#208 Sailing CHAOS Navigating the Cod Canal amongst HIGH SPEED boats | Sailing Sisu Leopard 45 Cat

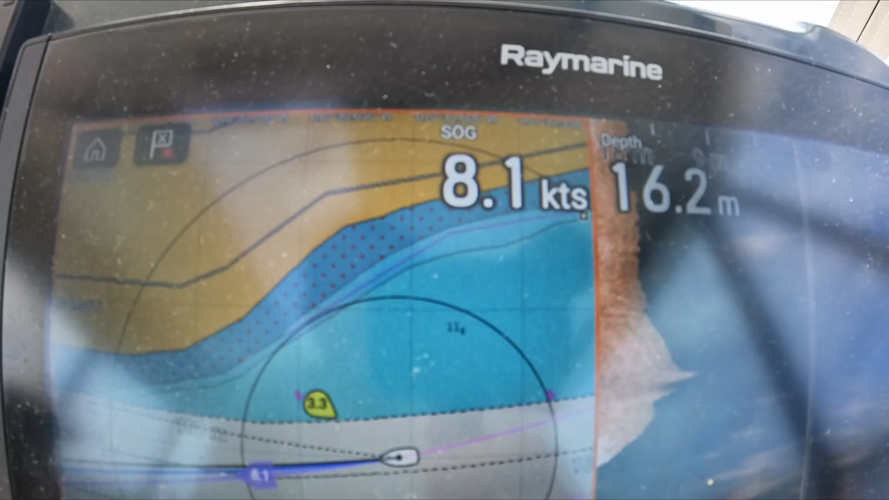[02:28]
On screen: depth 16.2 m, speed 8.1 kn
We only have one engine on,
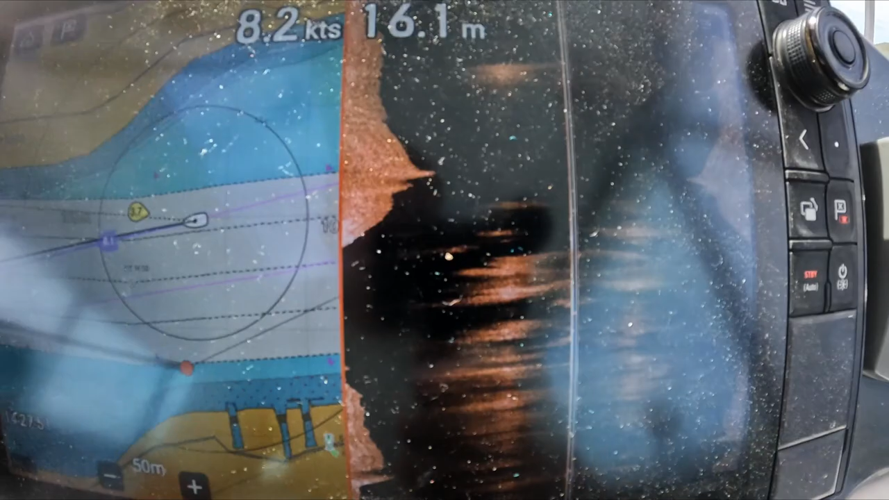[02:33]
On screen: depth 16.1 m
and I normally configure it so that on this side I can see the depth,
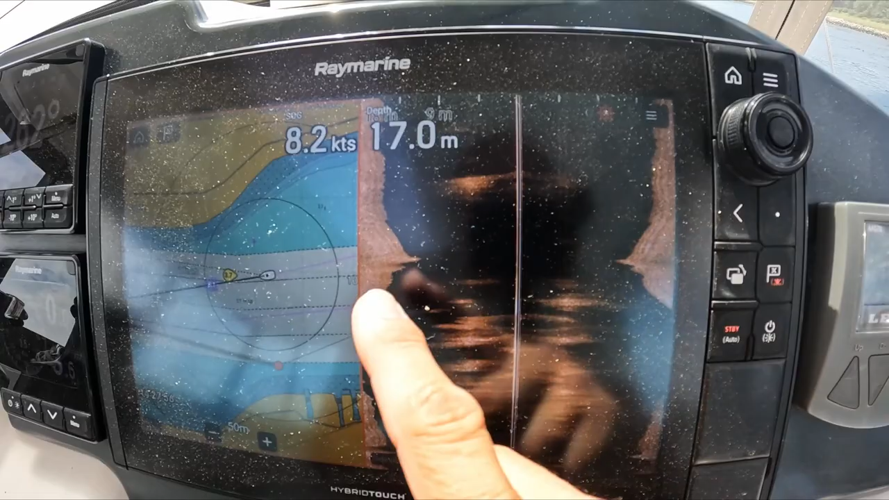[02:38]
On screen: depth 17.0 m
and to this side zoomed in.
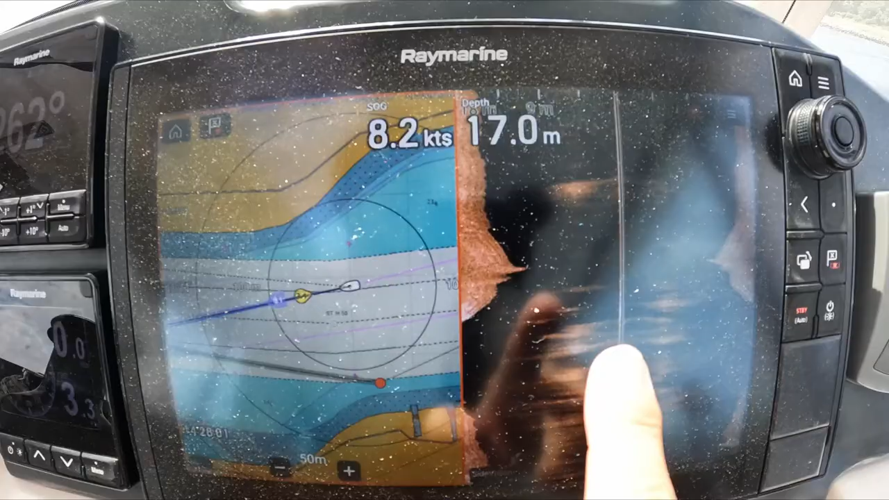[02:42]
On screen: depth 17.0 m, speed 8.2 kn
And the reason why I want to see the depth is I would like to stay on this side of the canal, so that faster vehicles can,
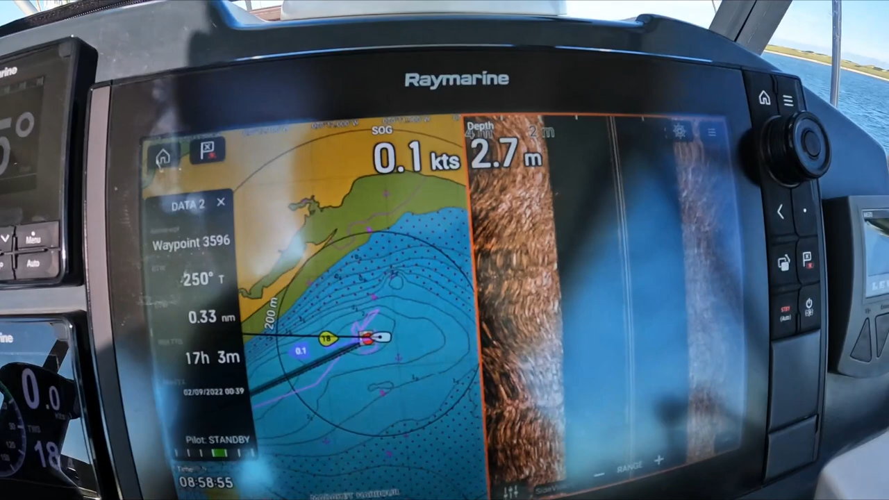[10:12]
On screen: depth 2.7 m
And it's not easy to get here, so as you can see, we are anchored in 2.8 meters of water.
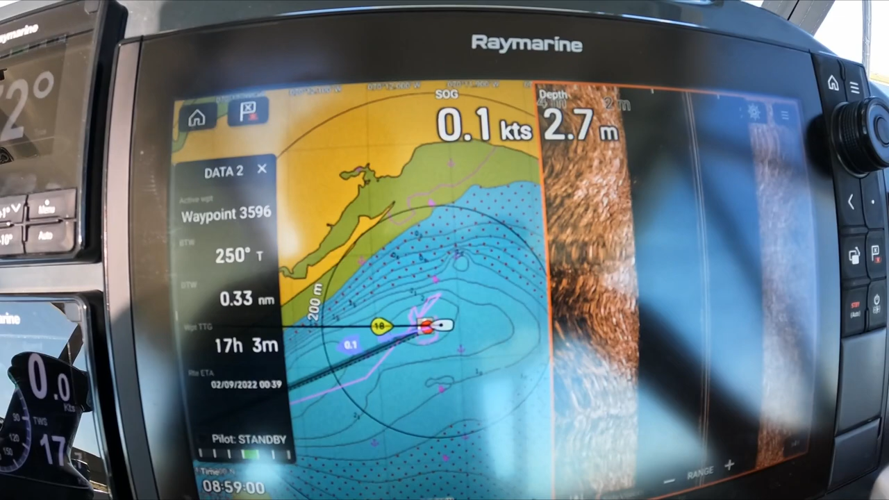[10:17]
On screen: depth 2.7 m
And it was because we had that blow that was coming through.
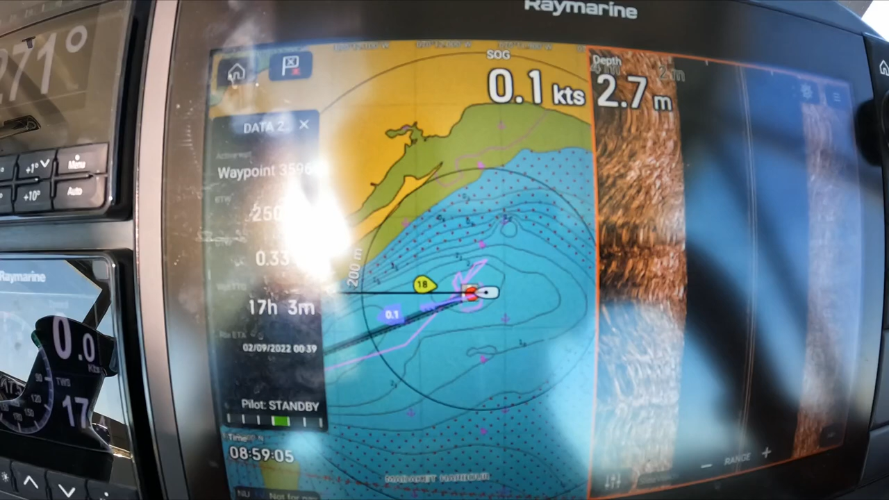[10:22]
On screen: depth 2.7 m, speed 0.1 kn
It was our highest that we record was a gust of 38 knots.
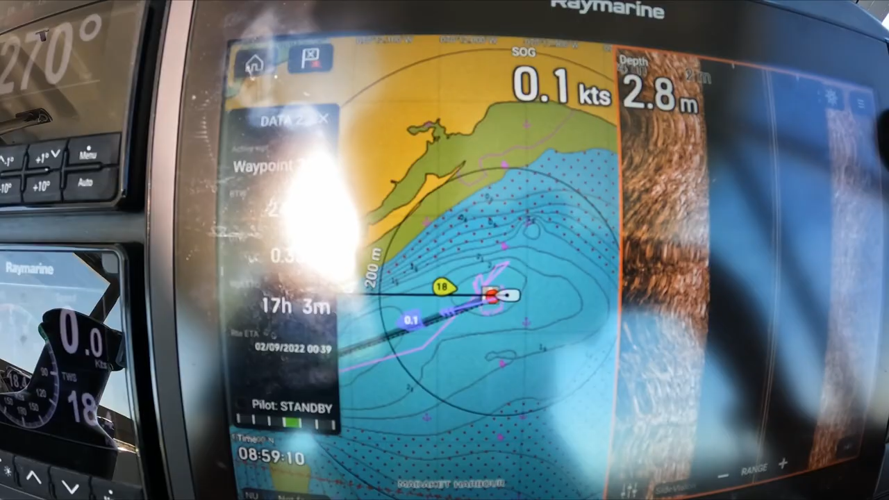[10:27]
On screen: depth 2.8 m
But over here we are protected all around, so it's a very shallow bay,
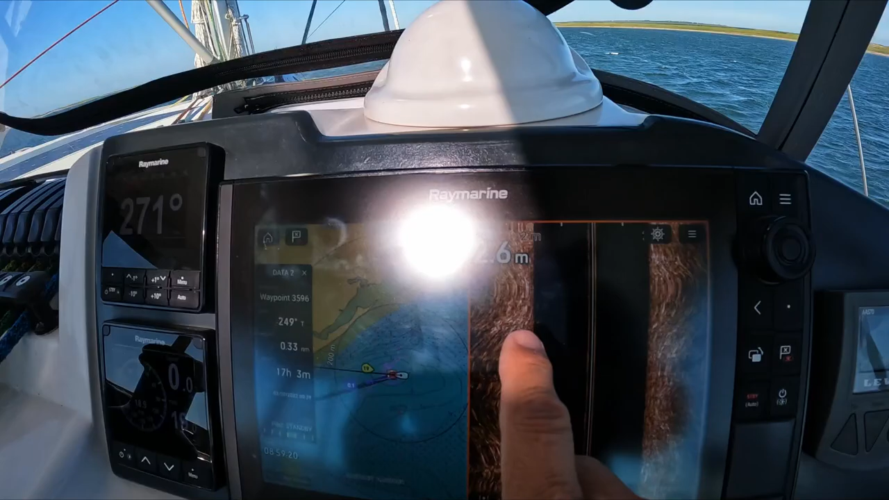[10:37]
and in 3 meters of water, or basically 3 meters of water,
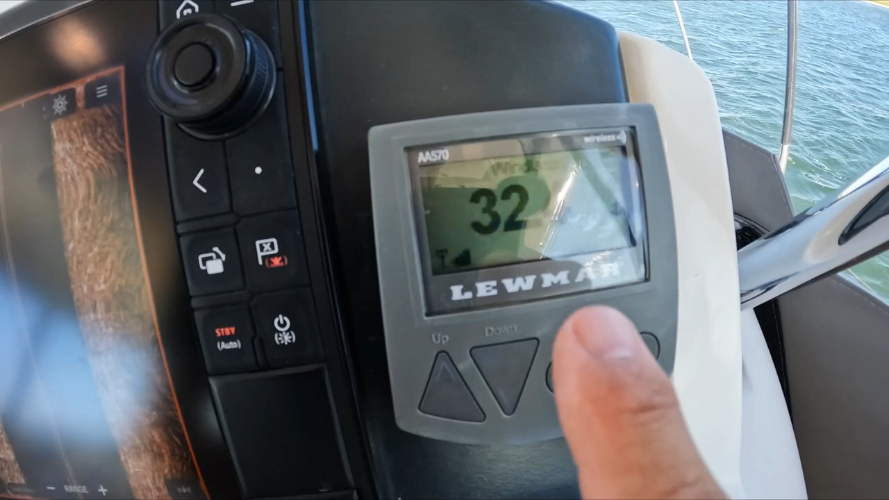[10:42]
we had out 32 meters of chain.
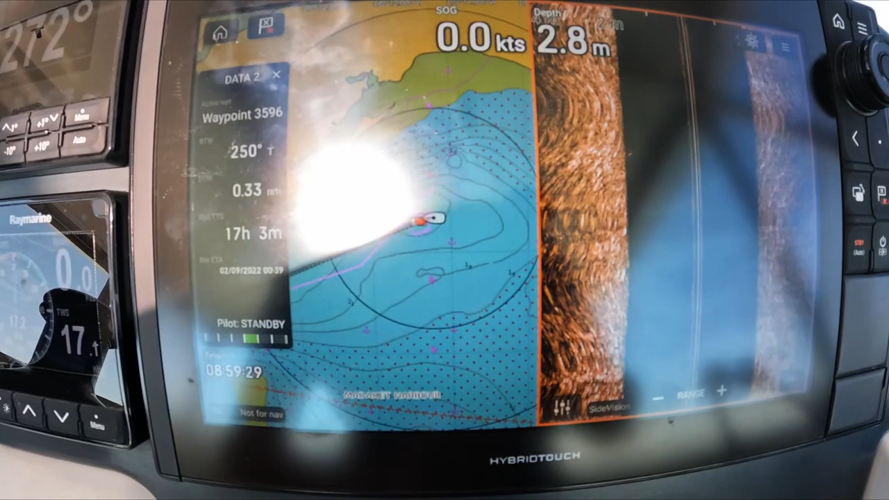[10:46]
On screen: depth 2.8 m
So but look at how small this place is, and you have to get out of here.